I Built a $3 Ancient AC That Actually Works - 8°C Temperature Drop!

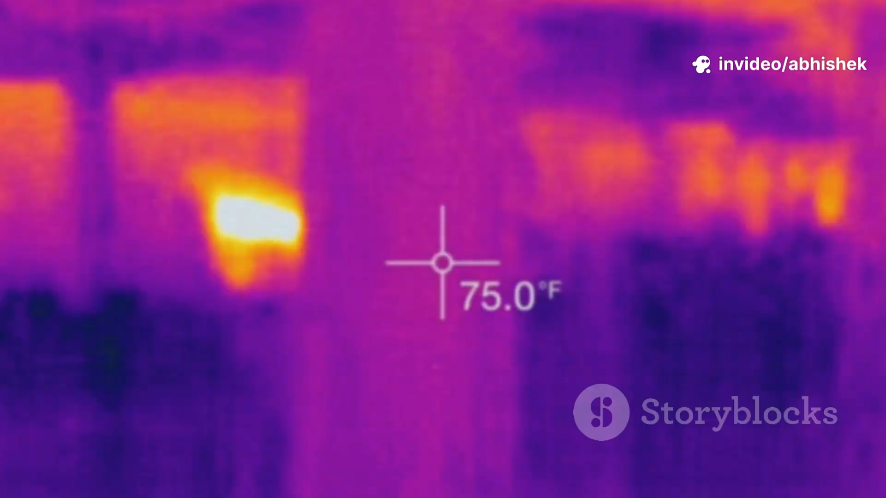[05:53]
On screen: spot 75.0°F
The thermal camera showed a clear plume of cool air streaming out. This isn't just a feeling. It's measurable, visible science.